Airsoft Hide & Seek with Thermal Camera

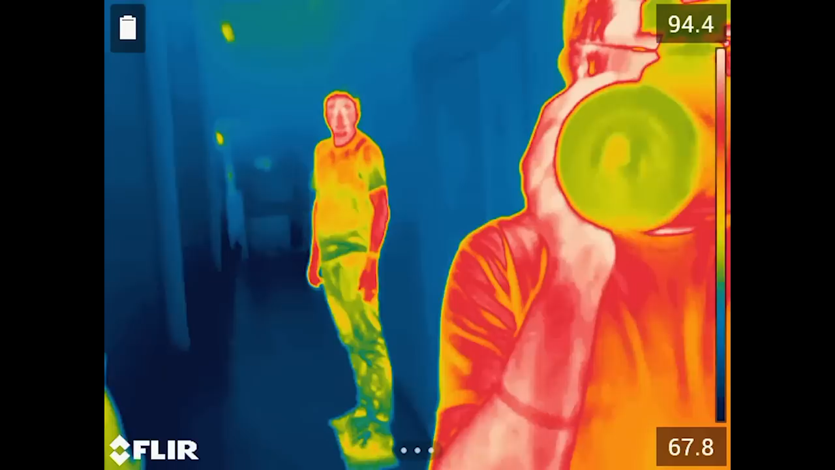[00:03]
I think he's gonna do a great job. Come out with your hands up.
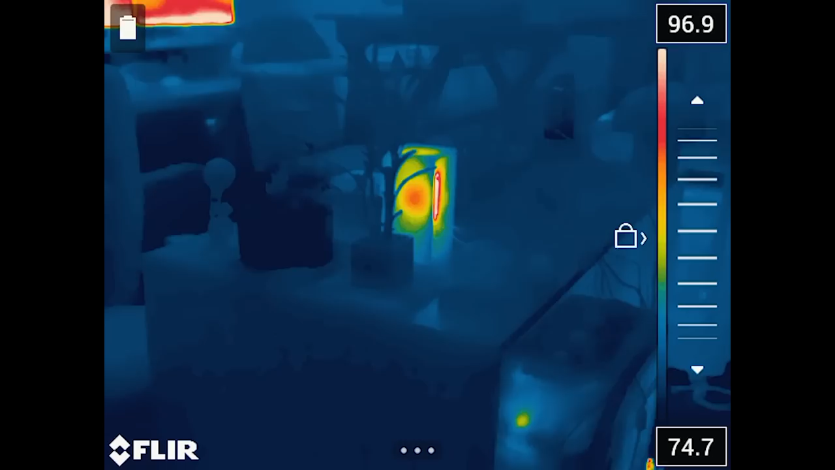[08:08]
Someone's got a hot speaker. These computer monitors are pretty hot, too.
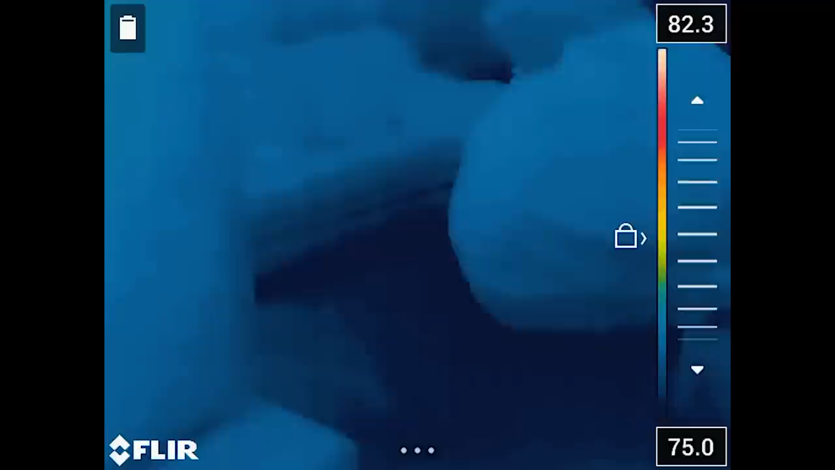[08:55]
Oh, heat signature detected. Someone's behind the couch.
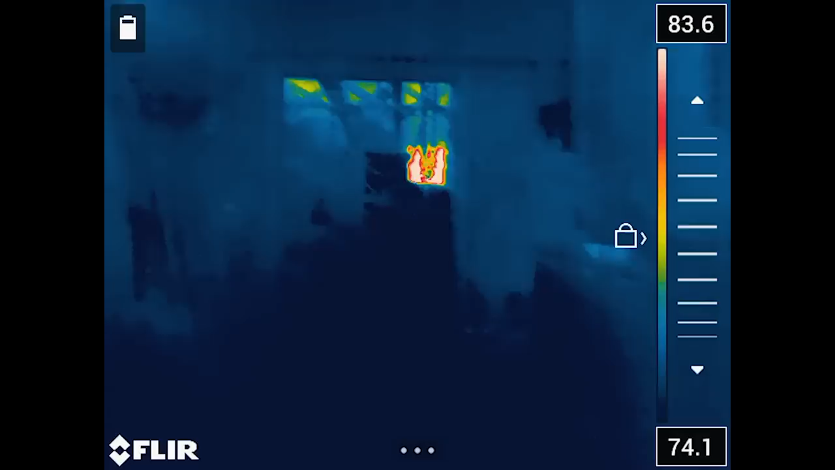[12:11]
Check this room. No heat signatures detected.